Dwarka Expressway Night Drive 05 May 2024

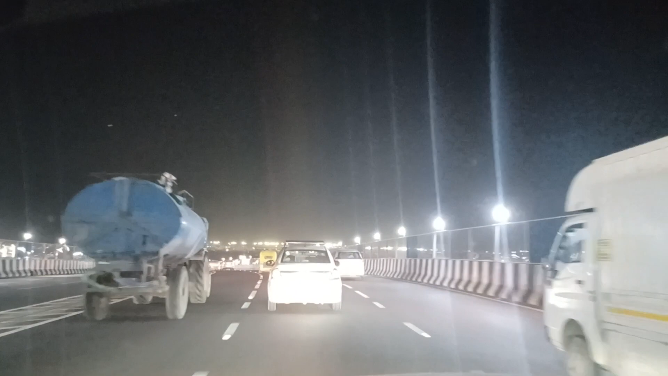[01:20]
वाह, ये सामने में क्या एयरपोर्ट है ना, ये सामने एयरपोर्ट की लाइट है, दिख रही है ना, ऐसे लग रहा है। ये देखिए क्या चकाचौंध है, ये है हमारा उभरता हुआ हिंदुस्तान दोस्तों। आप भी कीजिए मेरे साथ आज द्वारका एक्सप्रेस वे की नाइट राइड।
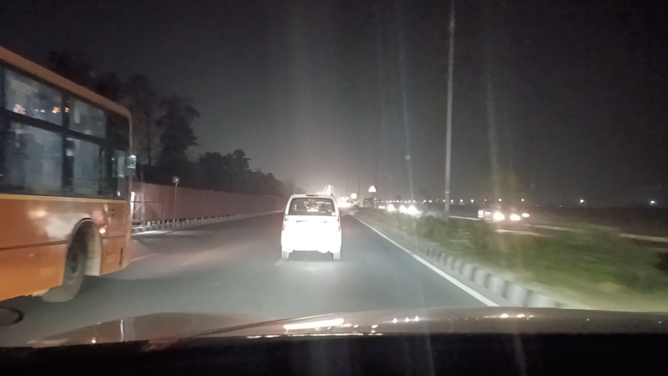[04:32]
ये बनने से दिल्ली जयपुर हाईवे को काफी राहत मिलेगी, जो कि अपना पुराना दिल्ली गुड़गांव हाईवे है, जो क्योंकि इससे जिसको जयपुर जाना है, सोना जाना है, वो इधर से आ सकते हैं काफी लोग।
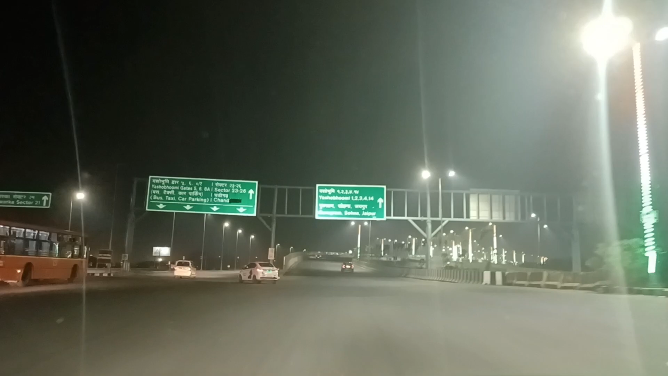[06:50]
चंडीगढ़ के लिए इधर से जा रहेगी शोभूमि हाईवे। ये है द्वारका एक्सप्रेस वे, यहाँ से असली स्टार्ट हुआ है। वो मेरा बिजवासन वाला रोड था पहले, ये चलेगा वो अपना ऊपर ऊपर। देखिए अब आप द्वारका एक्सप्रेस वे, दिल्ली गुड़गांव की शान। इधर